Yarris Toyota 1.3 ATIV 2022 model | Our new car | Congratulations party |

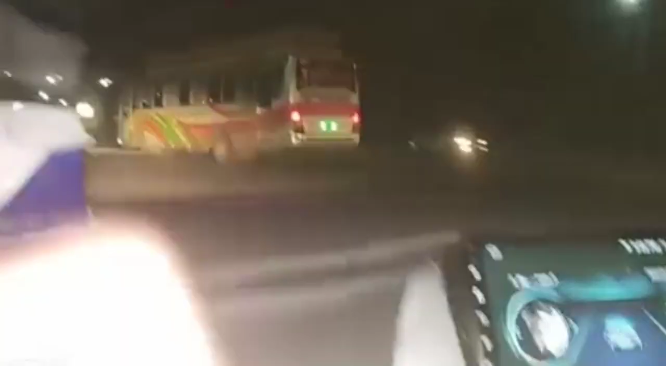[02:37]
ठीक है दोस्तों, ये देखें ये बहावलपुर का रोड है, ये यहाँ से मुल्तान लाहौर से जो
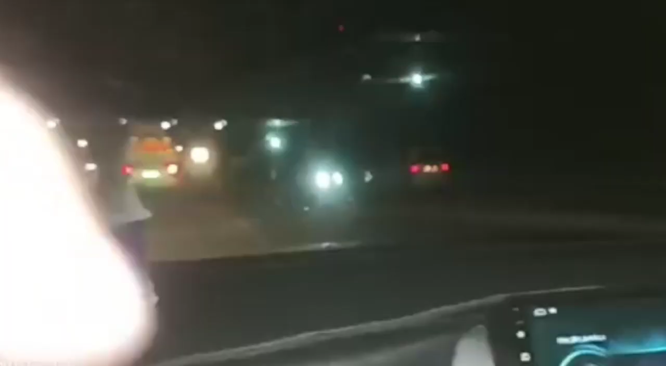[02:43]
ट्रांसपोर्ट
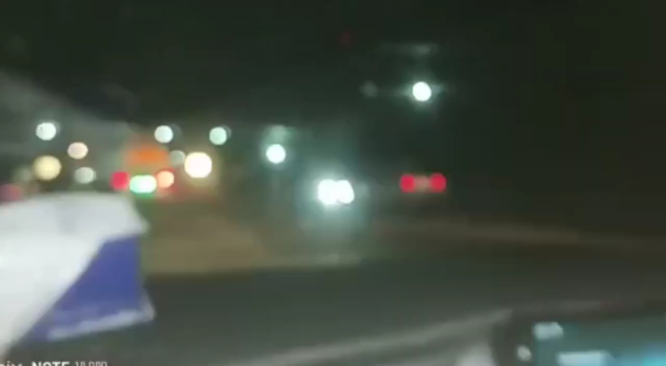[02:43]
आती है जो इस्लामाबाद से
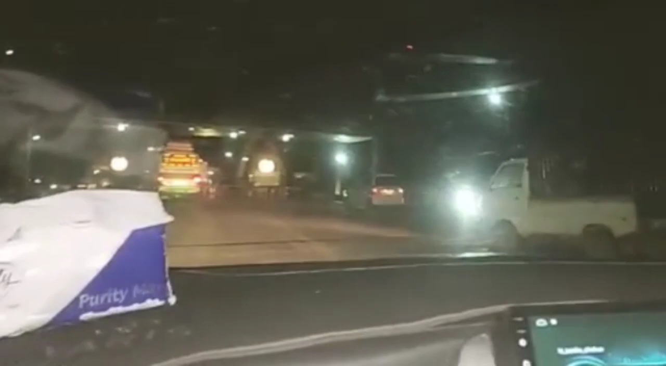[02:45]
आती है बहावलपुर से होके फिर आगे वो जाती है
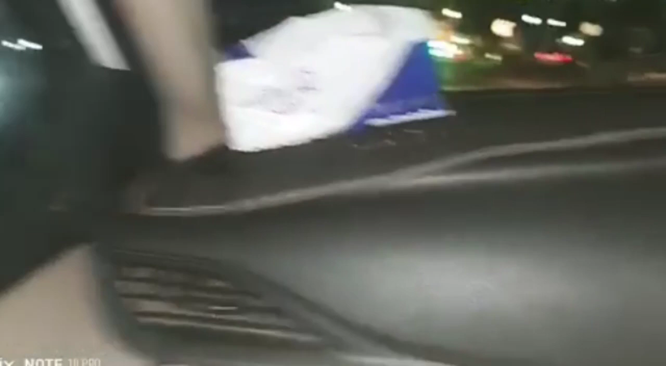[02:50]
और
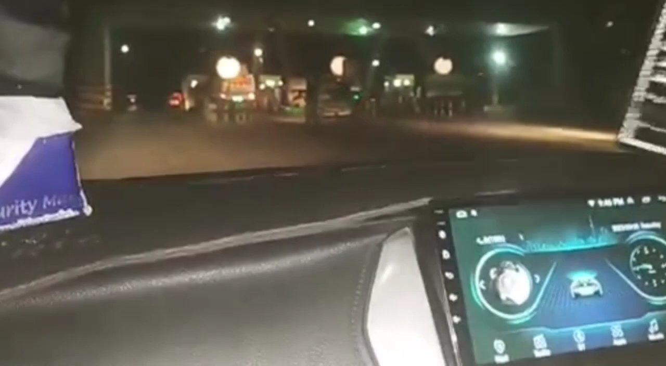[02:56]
मेरे टोल प्लाजा हम क्रॉस कर। ओ बैरियर लगा हुआ है, वो लगा हुआ है
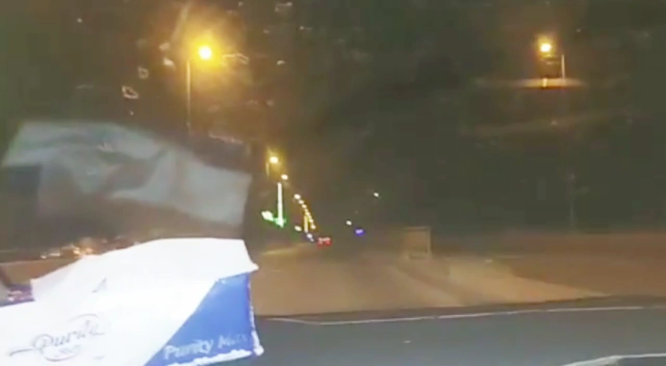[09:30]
اور یہ دیکھیں جی فلائی اوور